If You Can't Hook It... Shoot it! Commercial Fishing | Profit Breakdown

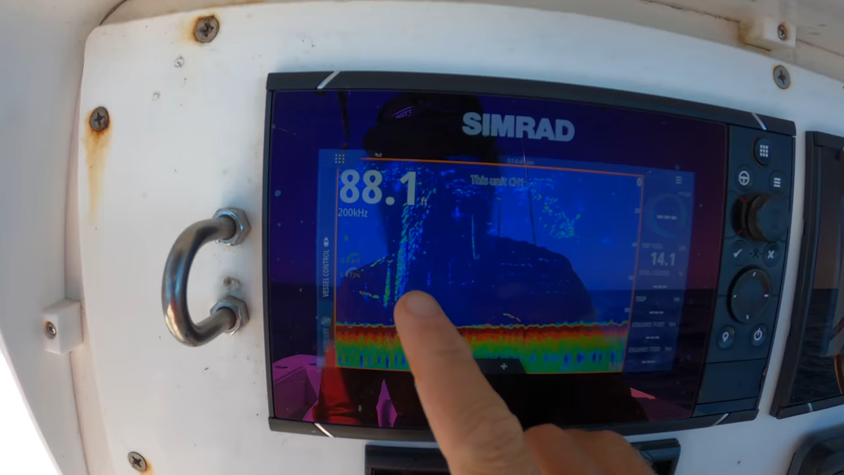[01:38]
so that is the mark i'm looking for we're shaking the bag over here they came up for just a second so the